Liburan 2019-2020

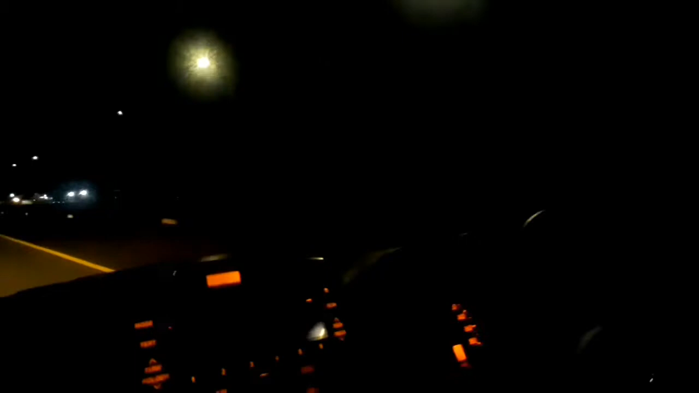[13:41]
Menikmati pemandangan Tol Trans Jawa saat malam-malam itu sangat memanjakan mata,
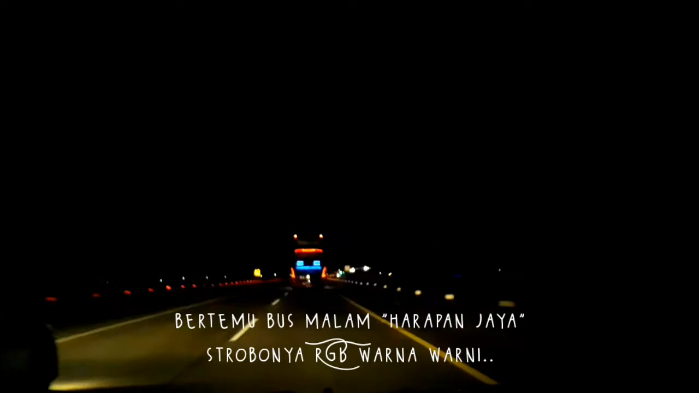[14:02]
dan ada bonus bus malam yang warna-warni.